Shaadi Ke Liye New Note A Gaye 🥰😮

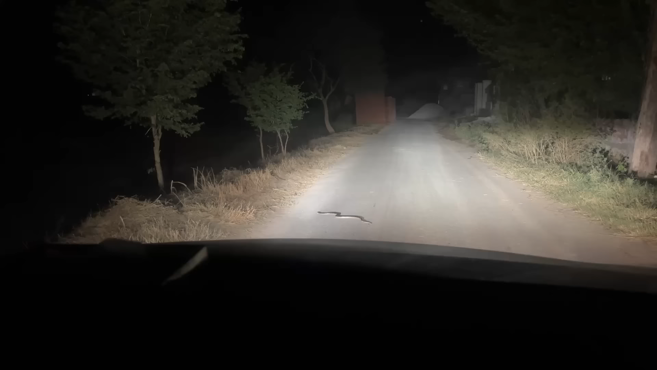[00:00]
ये देखें जी, अभी हम जा रहे थे, सामने सांप।